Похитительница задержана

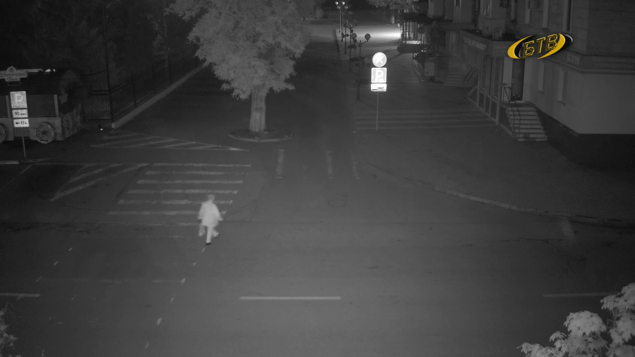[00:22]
Напротив Преображенского собора камера безопасного города зафиксировали расхитительницу городских цветов. Их там высадили буквально накануне. Вот женщина явно пожилого возраста, целенаправленно идет к цветочным вазонам. Неспеша обходит каждую подставку, видимо, выбирает понравившиеся цветы.
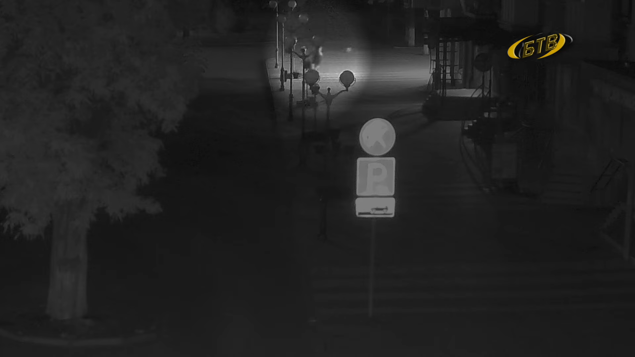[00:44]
После рвет и все так же неспеша ретируется.